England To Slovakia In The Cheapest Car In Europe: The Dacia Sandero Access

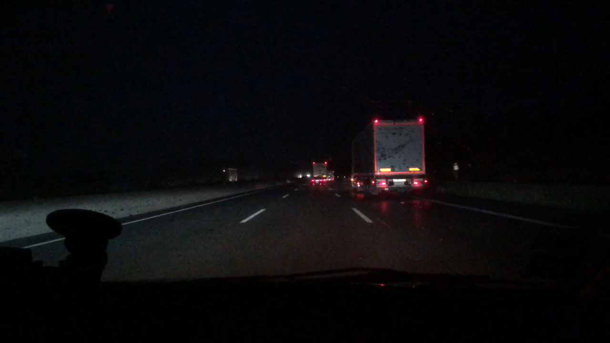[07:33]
It's going to be a long drive. It's going to be a long drive in Germany. We got a long drive. We're going to stop to get some petrol in Germany.
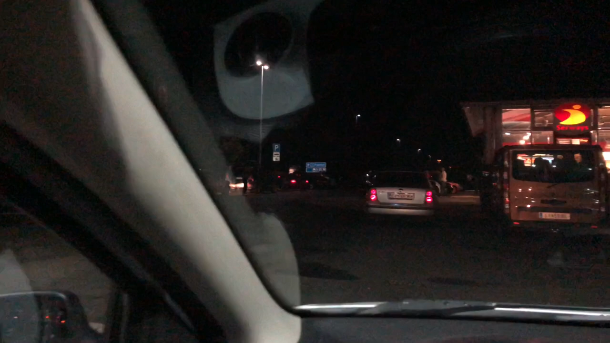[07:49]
There's a long queue on the motorway, probably something happened, probably an accident or something. There's a one hour delay, oh god.
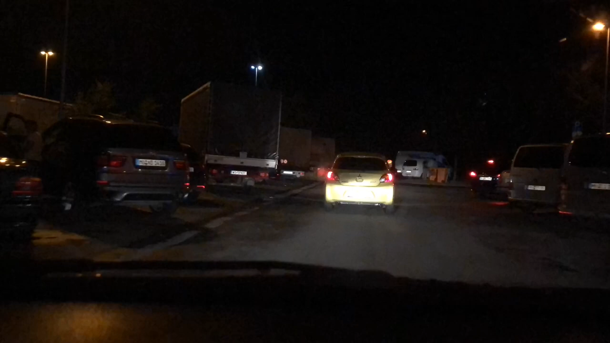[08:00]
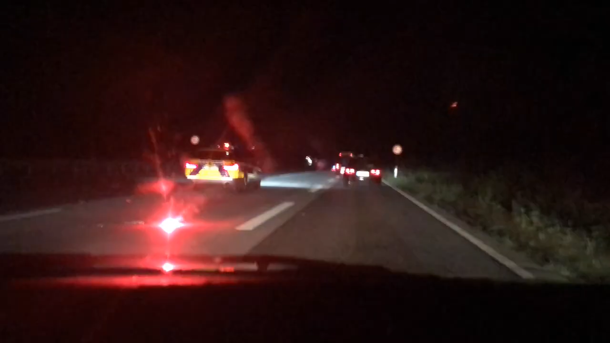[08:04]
Luckily it wasn't a one hour delay, it was just five minutes, so we can continue now.